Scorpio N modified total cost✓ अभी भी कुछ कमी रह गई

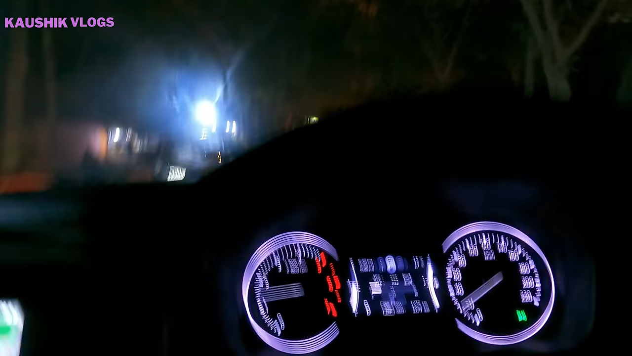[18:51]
काम हो गया मेरी गाड़ी में, ये फॉग लैंप भी लग गए हैं भाई, और ये देखिए लो है और ये हाई है, मैं फिलहाल लो कर देता हूँ क्योंकि मैं दिल्ली में हूँ।
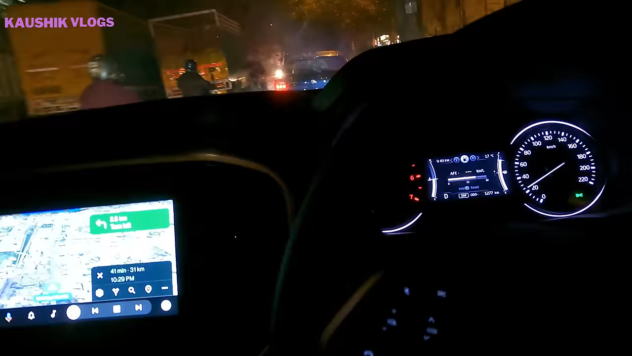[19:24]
क्योंकि मैंने फॉग लैम्प वाइट हो गई थी और हेडलैम्प भाई मेरी आ रही थी कौन सी पीले रंग की,